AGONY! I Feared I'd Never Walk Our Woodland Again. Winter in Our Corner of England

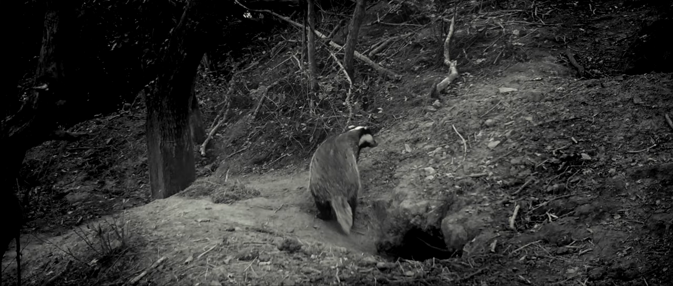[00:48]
Early November, and high winds shock to the ground the last great bounty of autumn's hedgerow,
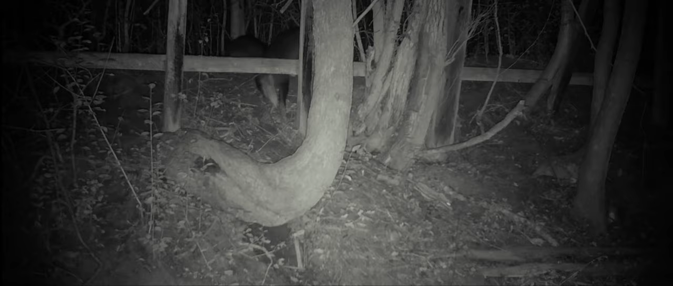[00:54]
crab apples.
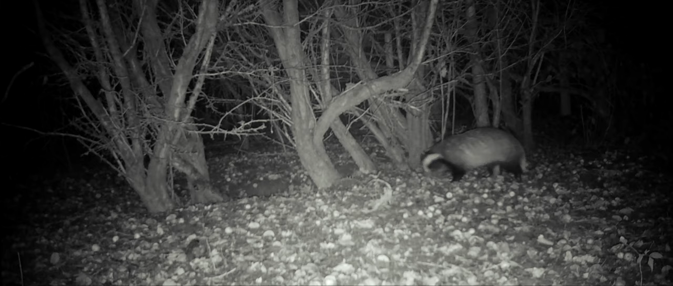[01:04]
It's the last opportunity for an easy feast, and the badgers make the most of it. They seem to be choosy, picking a few from the many, maybe the ripest.
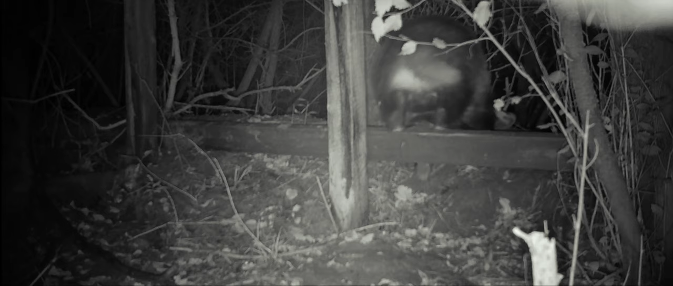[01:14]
But did these apples ferment in their stomachs? Were our badgers drunk on cider?
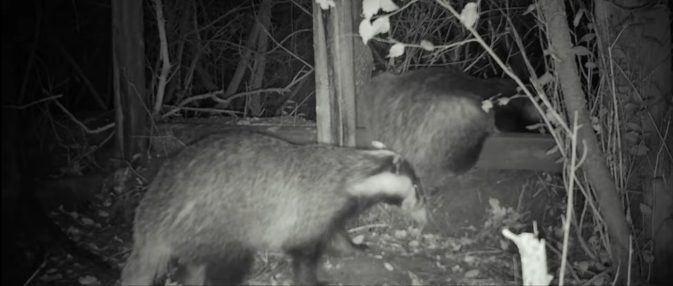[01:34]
It's difficult to think of another explanation for their unsteadiness.
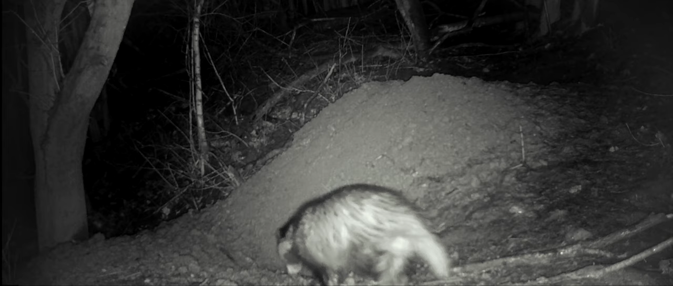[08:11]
One dry night in the depths of December, the badgers began mating.
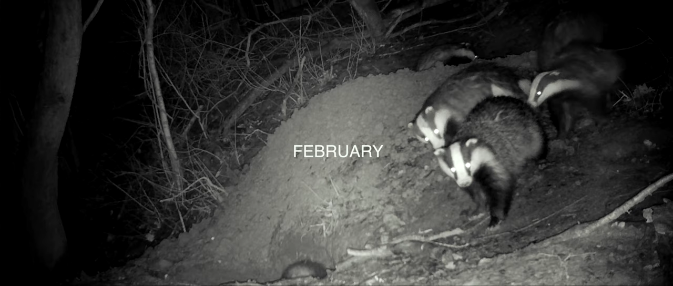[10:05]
Two other mated pairs share the same network of tunnels and chambers. And this inquisitive badger spotted one of the cameras.